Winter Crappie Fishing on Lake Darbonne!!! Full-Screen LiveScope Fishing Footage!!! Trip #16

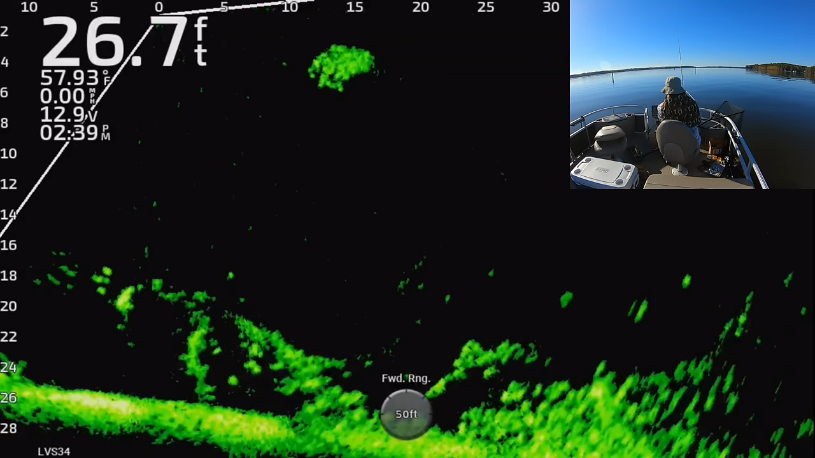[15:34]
On screen: depth 26.7 ft, water 57.93°F
like almost every fish was 10 or 11 inches um which is perfect right because out here on lake darbo and they have the regulations where you can only keep um seven fish that are 12 inches or more oh I missed him this is another one of those isn't it where yep I missed that first fish so let's just drop down to one of these other 50 fish that's right under me also and see if one of them wants to bite it and yep there we go man it's it's it's wild how you know tight crappie will pack in together like that like that one blob down there where I pulled that one off of if
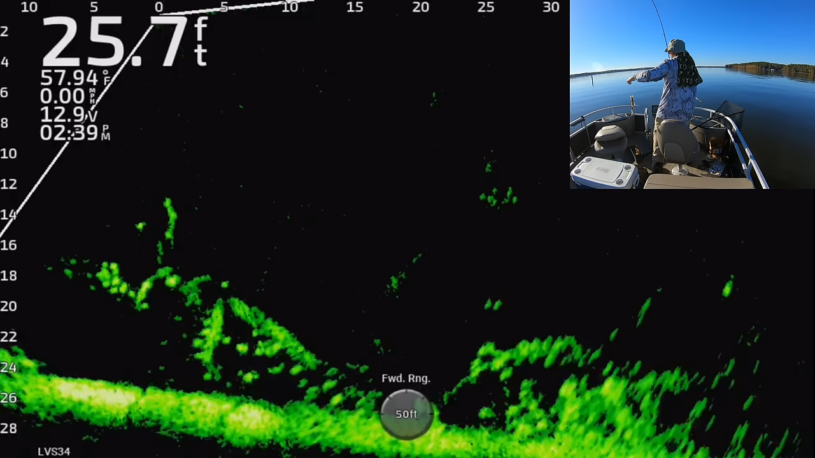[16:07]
On screen: depth 25.7 ft, water 57.94°F
you look at it it looks like you know one big mass of a fish but I think it's actually like three or four and they're just right on top of each other
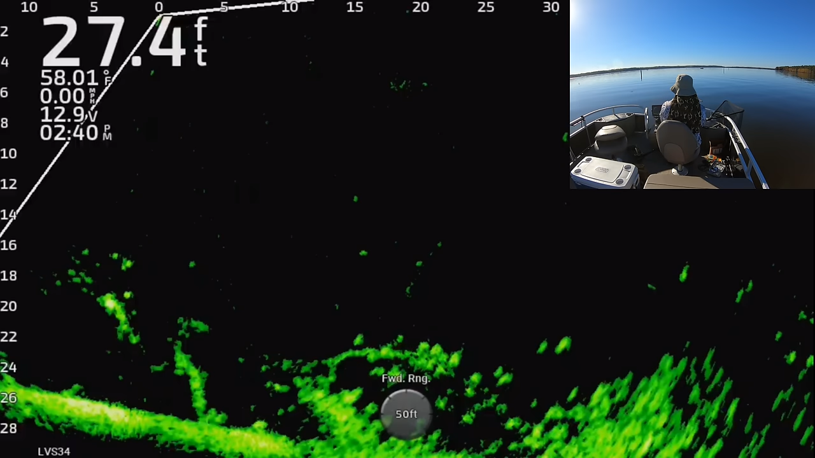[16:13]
On screen: depth 27.4 ft, water 58.01°F, speed 0.00 mph
um they you know crappie don't need personal space well not like a bass or or other fish does yeah but uh my brother and I still talk about that that day we'll probably be talking about these days for a long time I don't know how many more days like this you know you get in your life it this was these were pretty magic
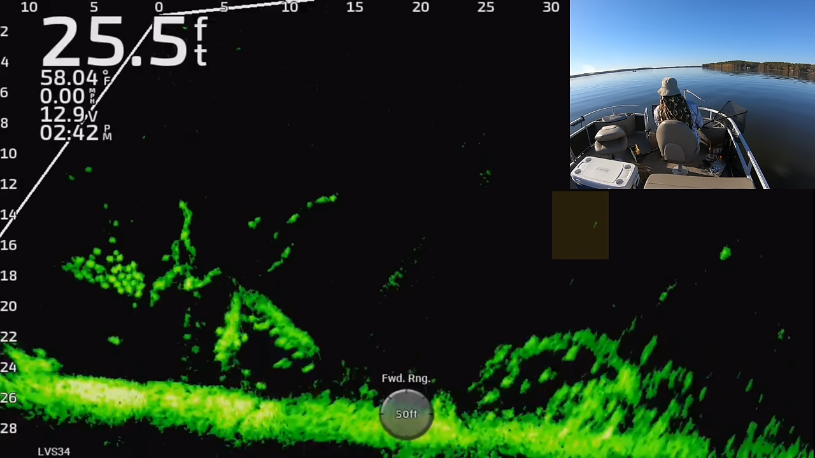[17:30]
On screen: depth 25.5 ft, water 58.04°F
bass I I'm gonna be honest with you I am not a good bass fisherman um I'm trying to get better but I I'm not great usually I catch bass incidentally it's just you know I'll be out crappie fishing and catch a few bass um just by chance but when I go out targeting them I have a much harder time and my success rate is not great but um I was a big so I lost sight of it right there you guys saw that I lost sight of it but I knew I was still right on top all those
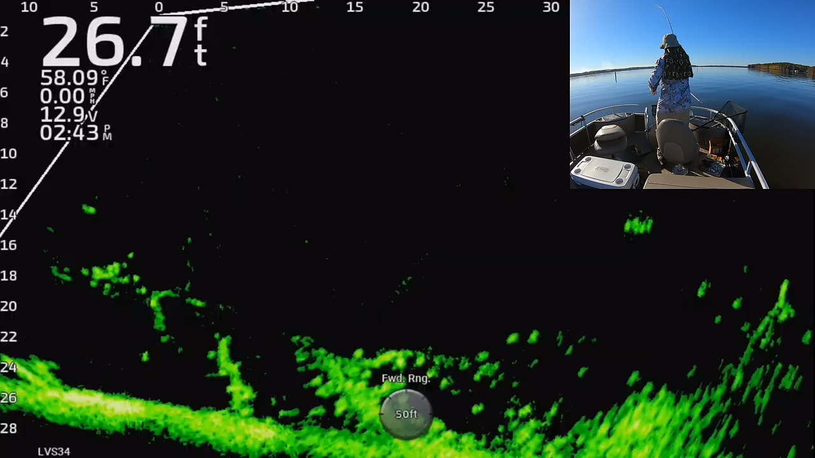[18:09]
On screen: depth 26.7 ft, water 58.09°F, speed 0.00 mph
fish I think the boat had shifted um slightly and so I kind of couldn't see my jig anymore but I just kept on reeling one of them smacked it it looked like a couple of them tried to
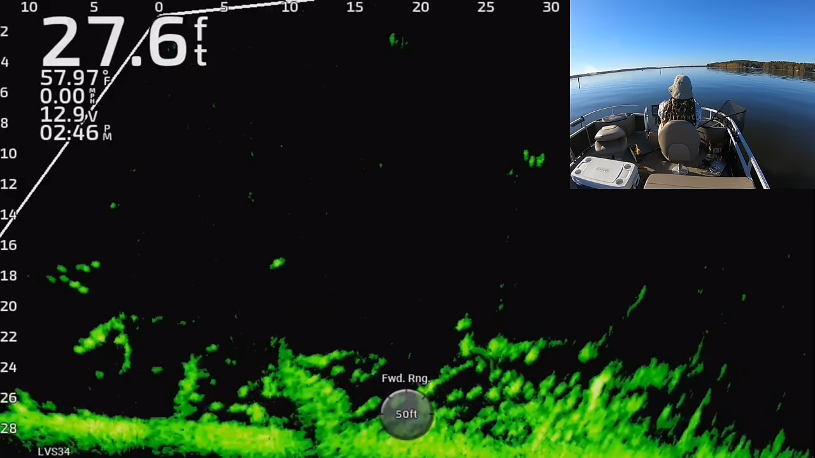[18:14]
On screen: depth 27.6 ft, water 57.97°F, speed 0.00 mph
they were competing over it but but anyway yeah I'm much more of a crappie fisherman or you
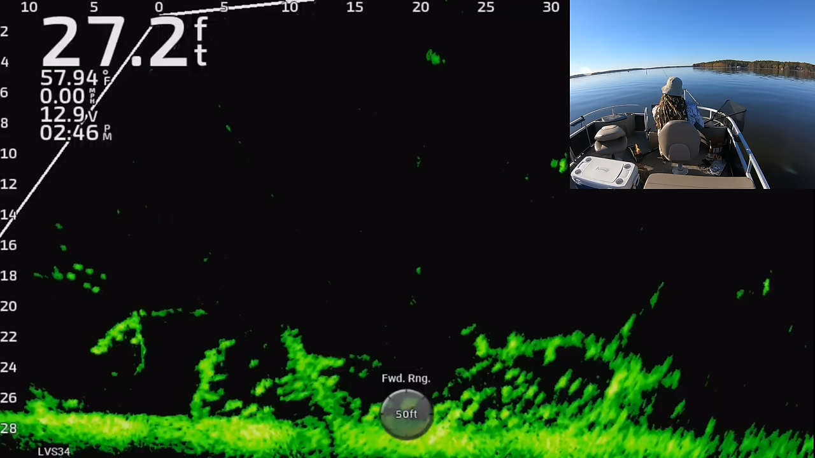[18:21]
On screen: depth 27.2 ft, water 57.94°F, speed 0.00 mph
know catfish that kind of things but bass I'm I'm gonna I aim to get better at bass fishing this year um and I'm like I said I have a saltwater trip coming up that should be uh very very good I aim to to show you guys some views of saltwater fishing that you may not have ever seen before um they won't be live scope videos uh we're gonna do something different but you'll still get to to see a lot more um that you don't normally get to see so I'm really excited about those and hopefully the the filming
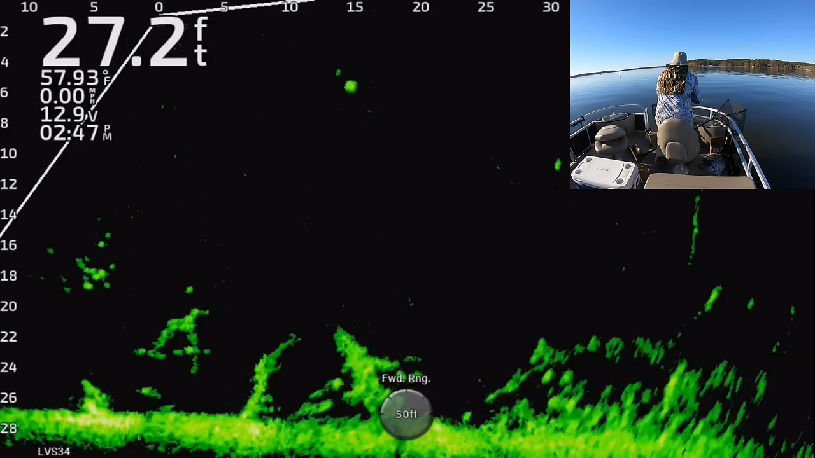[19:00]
On screen: depth 27.2 ft, water 57.93°F
goes good whenever when I when I go out weather cooperates and everything we'll we'll see soon I think this might be the last fish yes I think it is so I think that's the end of the hour look 2 47 p.m look at that clock up there it's 2 47 and
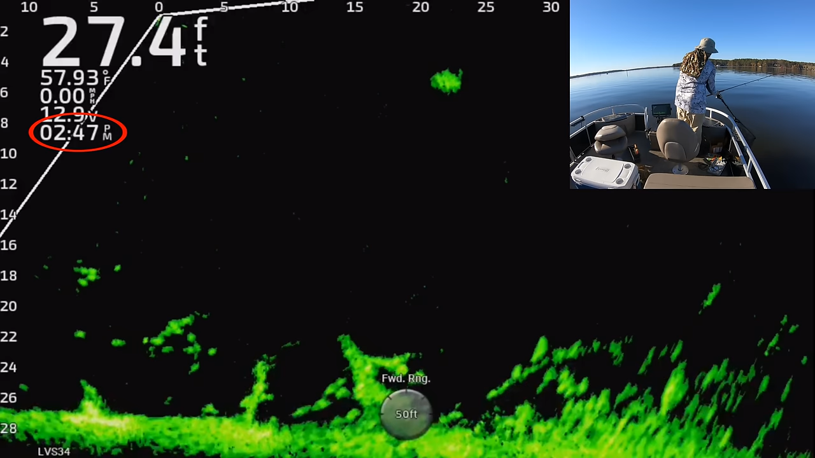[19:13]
On screen: depth 27.4 ft, water 57.93°F
we got 19 fish uh in an hour that was almost 20 I missed that one right at